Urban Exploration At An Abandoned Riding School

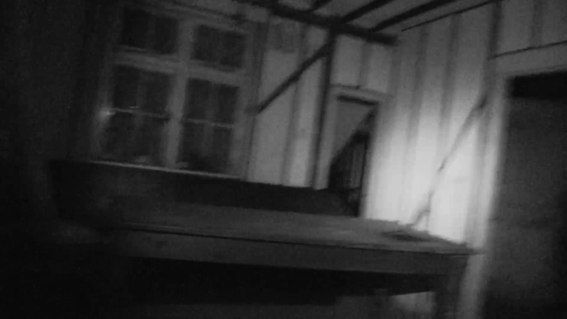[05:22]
What a nice place. It's a big old place this is.
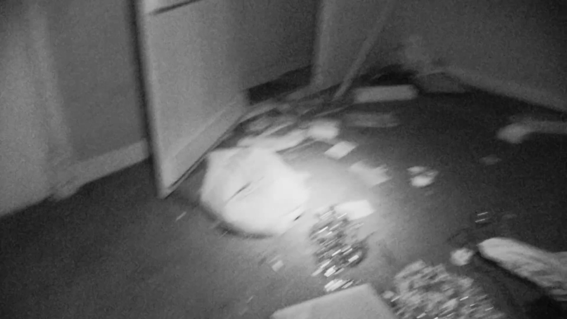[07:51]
Christmas decorations, makes you wonder what was in here before that people have ransacked.
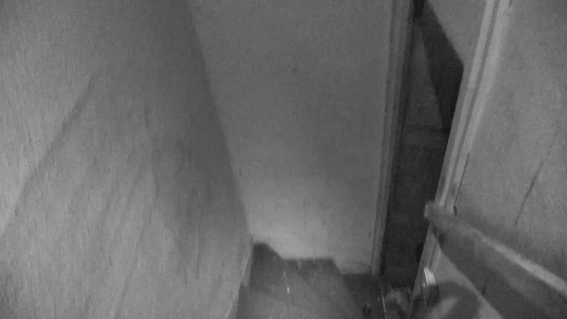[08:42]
Shit. Look at that. Lovely. Got some spiders in there.
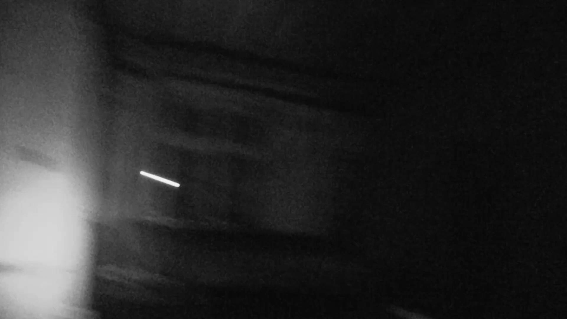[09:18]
I love all this, this woodwork, wood beam ceilings.